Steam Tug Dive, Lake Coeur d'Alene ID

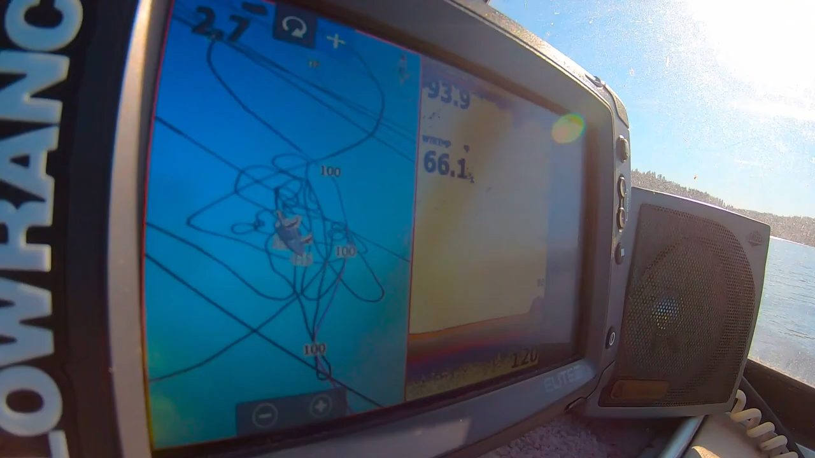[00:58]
There it is right there. Okay. Perfect.
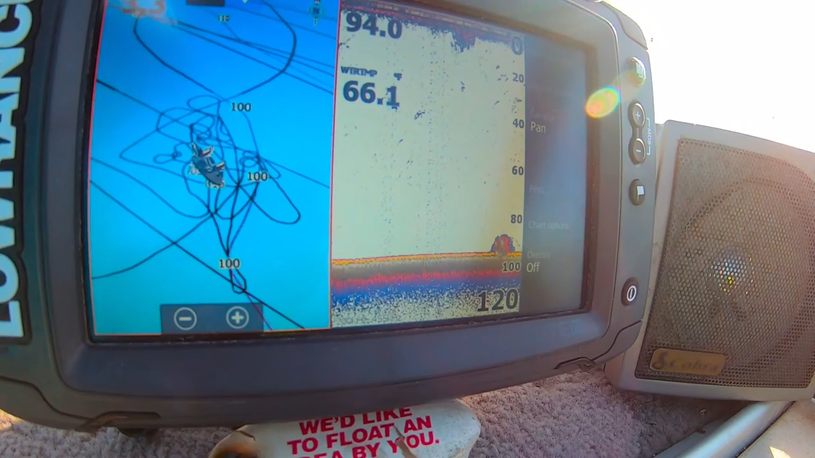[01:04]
You can see it on the down scan right there coming up. It's up to about 80, so.
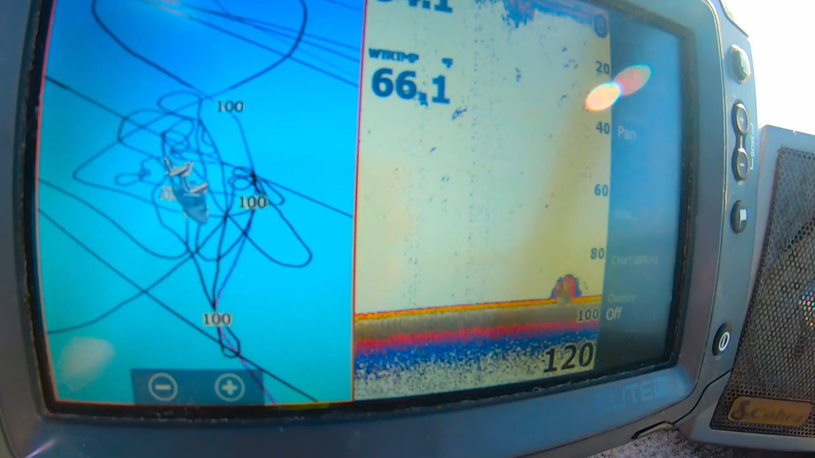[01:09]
That's it. We'll circle back around, throw our anchor, and we'll go check it out.
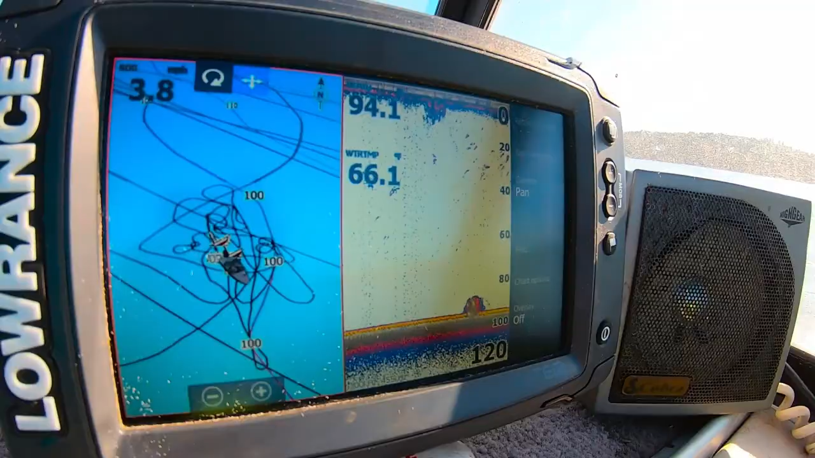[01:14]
So, this is where we're at, right here. Yeah, it's going up. Perfect. Perfect. Really good.